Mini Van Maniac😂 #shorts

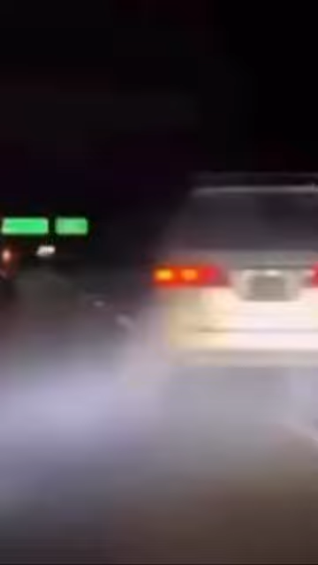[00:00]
This minivan thought they were in Tokyo Drift. Oh my god!